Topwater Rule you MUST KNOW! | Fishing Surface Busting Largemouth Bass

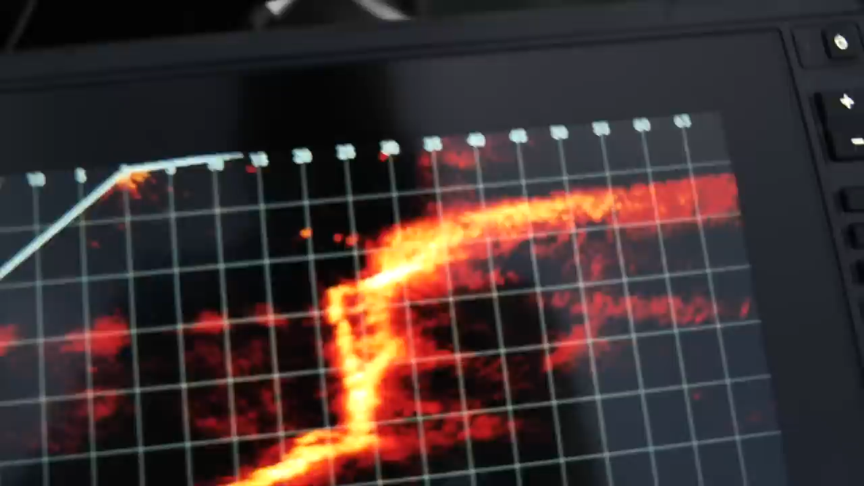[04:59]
So right here we have these fish that are sitting on this edge.
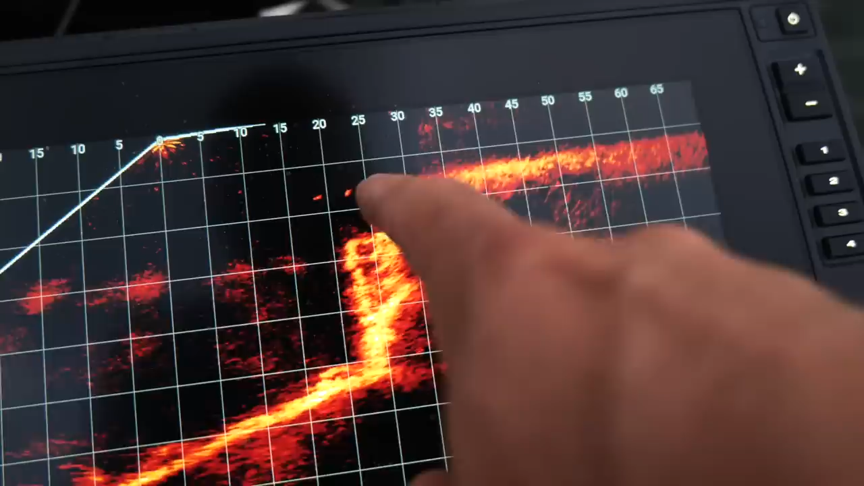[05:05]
And they're using the shelf to feed. Sometimes they'll go up on top of it. Eat and then they'll come back.
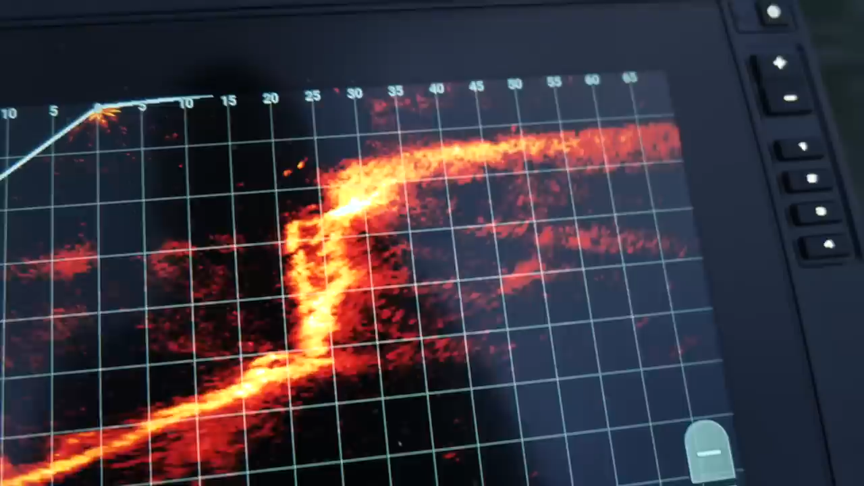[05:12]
But they're just hanging around that. But there's going to be some fish up here as well.
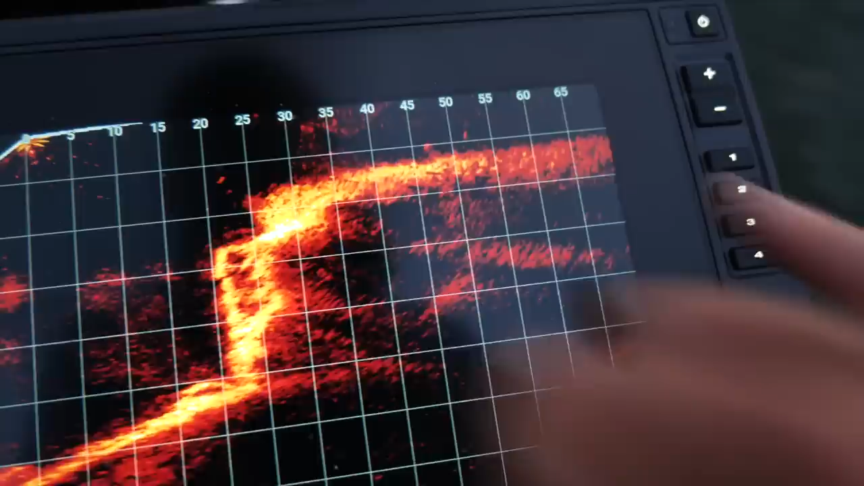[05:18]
So I'm going to start casting up there. But I want to try to hit these first. Oh my God, big.